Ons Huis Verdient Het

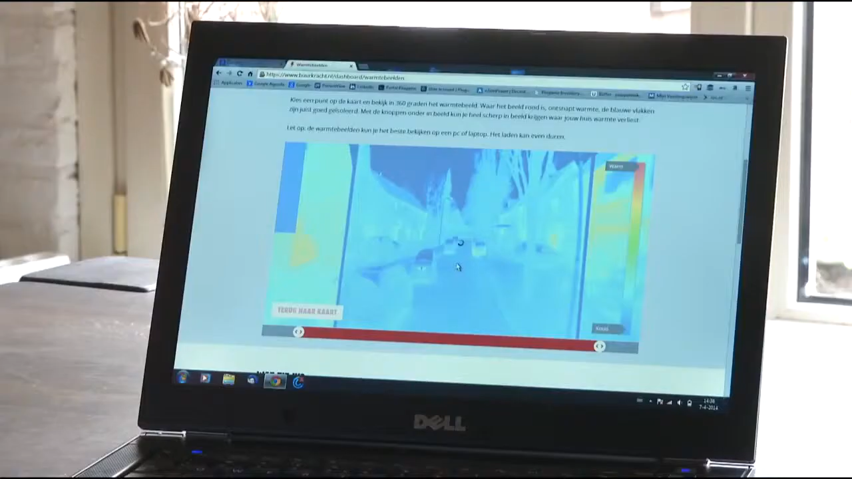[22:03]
Op Rijn's persoonlijke internetpagina staan ook warmtefoto's van zijn huis.
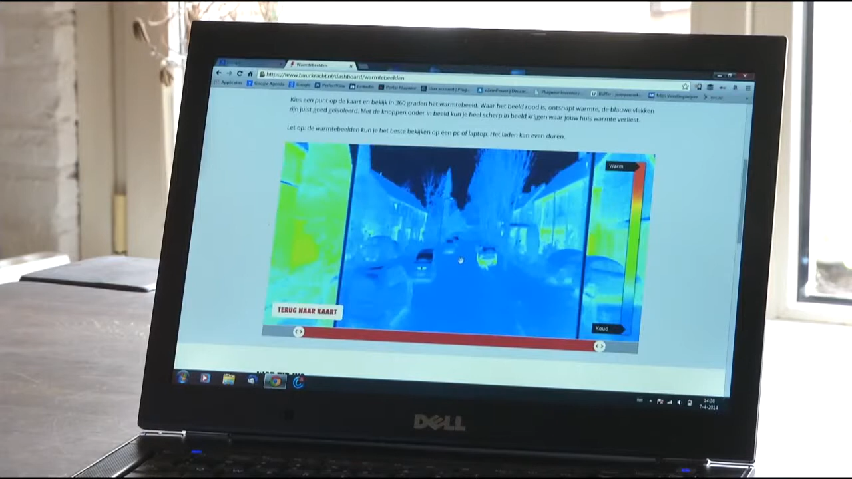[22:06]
Kijk, hier zie je jouw huis. Je ziet heel mooi hier dat het zonnescherm half naar beneden is.
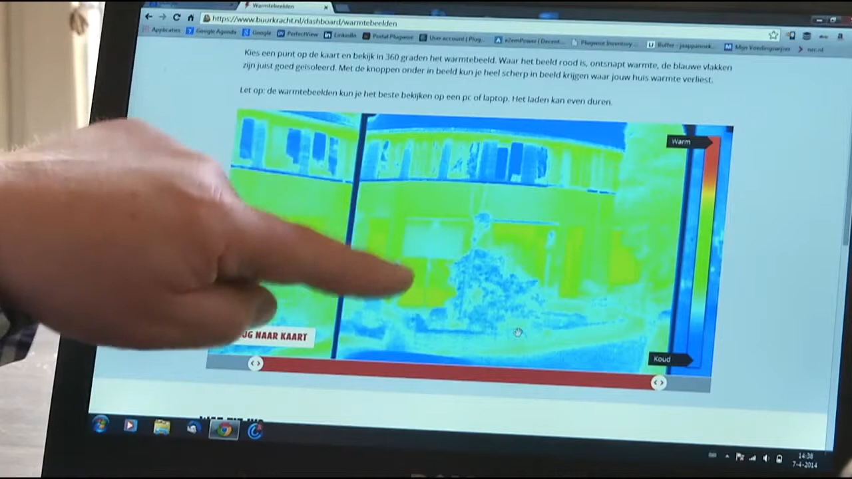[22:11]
En hier zie je de voordeur, waar dus ook wel wat warmte lekt. Wat je daarmee doet is dat je gaat nadenken van kan ik die warmte niet beter binnen houden?